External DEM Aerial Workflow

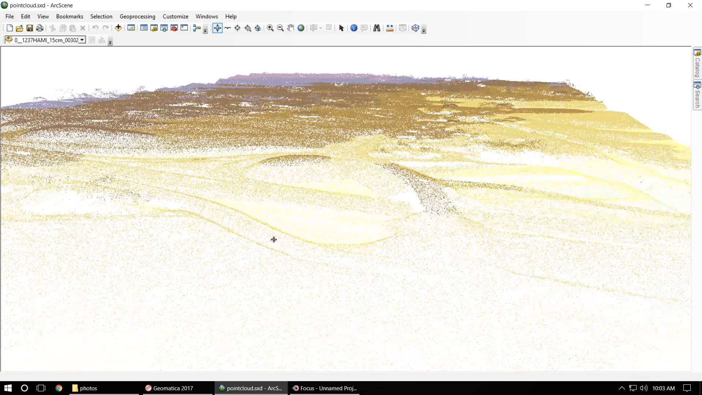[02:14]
So as you can see, we're working with quite a lot of points, so this will be the basis of our DTM. Before we get too far into this video, I want to clarify the difference between DEM, DSM, and DTM, as I will be using these terms a lot.
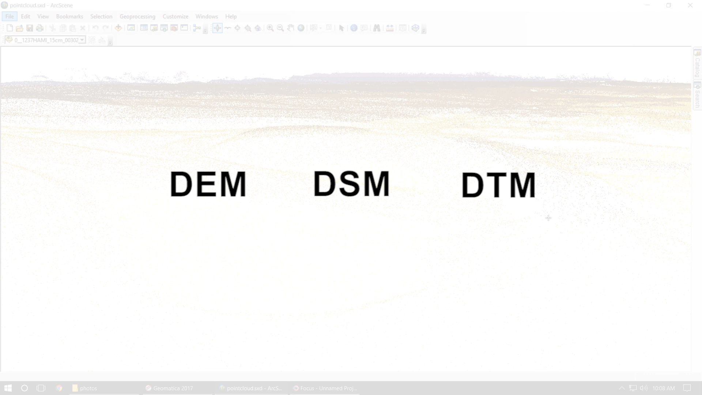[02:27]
First, a digital elevation model, or DEM, is a general term for a raster showing elevations. It includes both DSMs and DTMs.
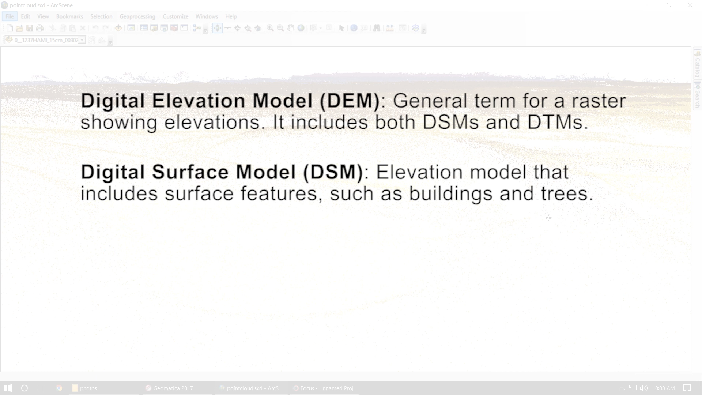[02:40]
A digital surface model, or DSM specifically, is an elevation model that includes surface features such as buildings and trees. A digital terrain model, or DTM, on the other hand,